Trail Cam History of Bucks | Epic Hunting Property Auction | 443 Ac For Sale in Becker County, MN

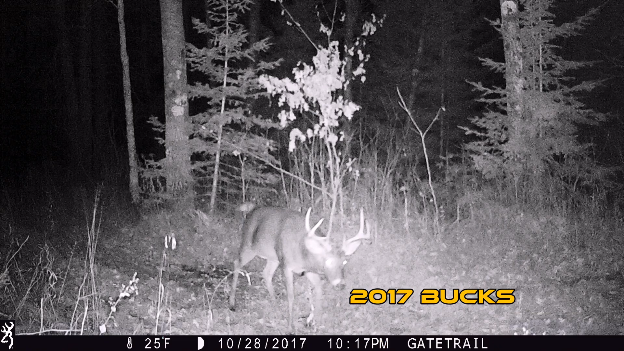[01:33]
take a look at these these photos year after year there's always some good bucks on this property and the met the landowner has never pulled the trigger on a young deer they are the goal and the goal is to make this a different place